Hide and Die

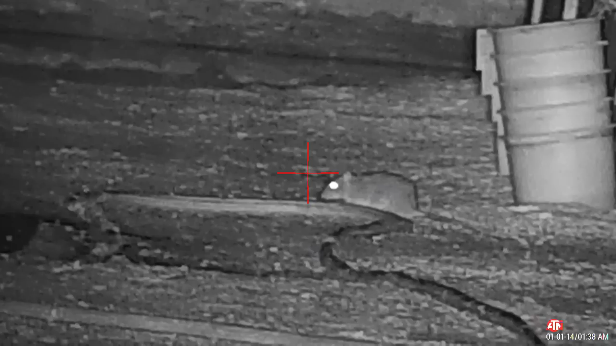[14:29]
Rudolph from Chicago, you wanted a George rat? There we have him. George, I told you we shouldn't be out here. Oh, Georgette, it's okay.
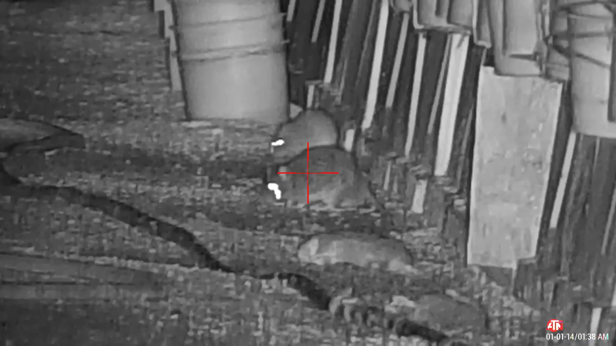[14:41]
See?
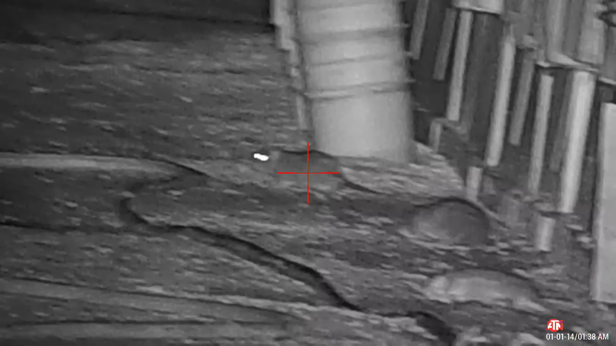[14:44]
It only hurts for a minute. Oh, he's a mangy one, too. There you go, Rudolph. There's George suffering. There we go. And we have a George. George is feeling his oats.
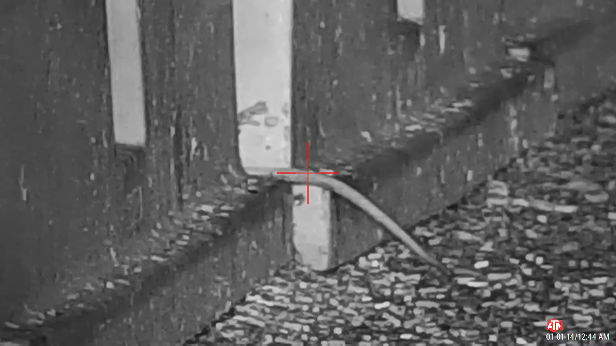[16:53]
There we go. Yep, he's stuck. Long shot on a head. Oh, long shot on a body. Long shot on.